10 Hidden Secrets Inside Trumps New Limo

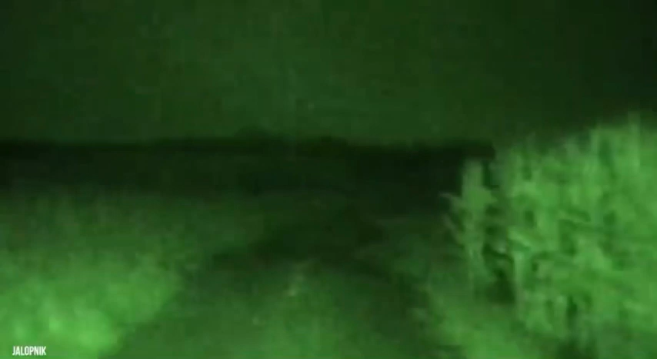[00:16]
We're talking night vision to detect threats in the darkest of environments,